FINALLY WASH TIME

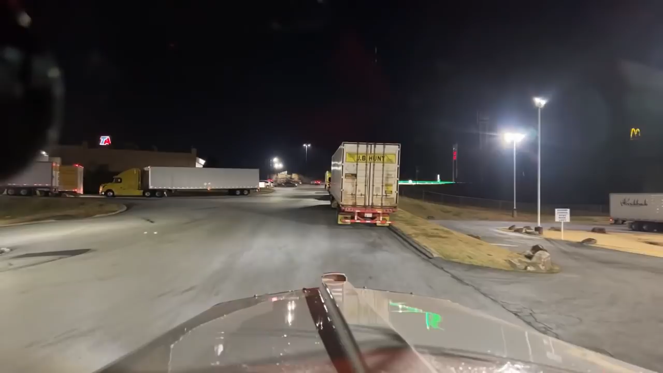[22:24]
i don't need to kind of i don't need to stay here the whole time i go over to ta because i don't want to block these fuel pumps if something over here on the right was open i might hang out there and get some food for a second and take off but looks like it's all filled up duncan south carolina what's up dean i saw that comment it's a cool yellow truck a little yellow international do i have room behind this suits truck i don't think so yeah maybe i do if i back up to them i don't want to block the drive though
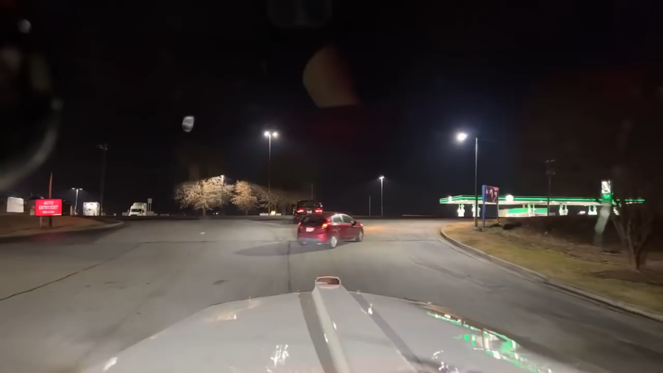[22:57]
let's go to ta much more room over there if we can make it out of this driveway
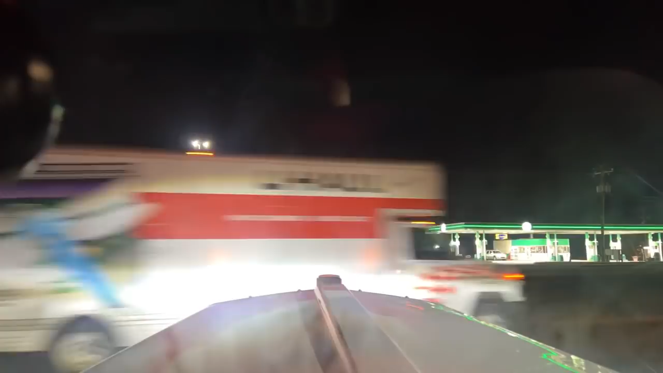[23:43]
all right they got a red light i got two more cars coming come on you two once you guys go i'm gonna cross the whole medium
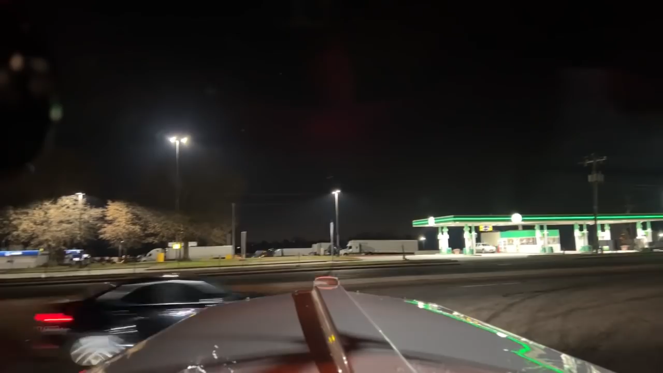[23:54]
there we go
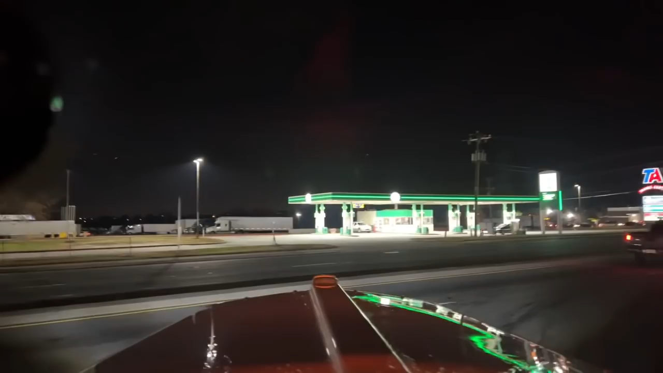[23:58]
we'll open the sunroof isn't it crazy it was louder the engine is with the sunroof open
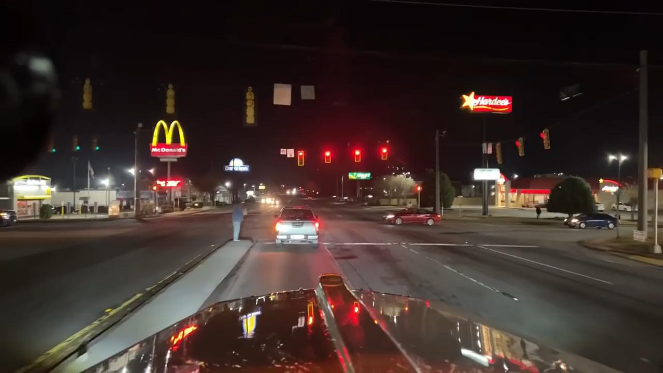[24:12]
there's a pipe drop there so super loud this guy he walked over and got food from there he said i don't want any food from the pilot i want to go over there no lol bits say justin from utah what's up man getting lowered to west burning what's up drive safe diesel all right we got an arrow let's do this little bumpy little bumpy
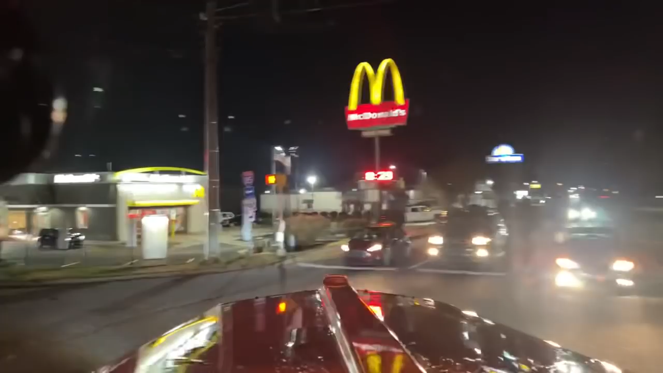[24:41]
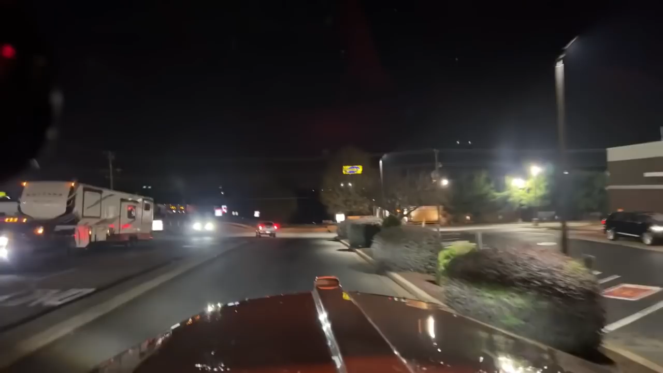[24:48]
exit only
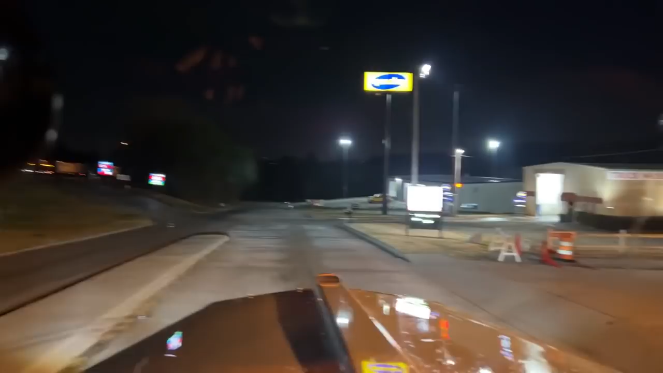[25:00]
i've never been to that truck wash trailer washout bolt tankers motorhomes okay they probably do anybody else ever been to that truck wash right there i don't see the name of it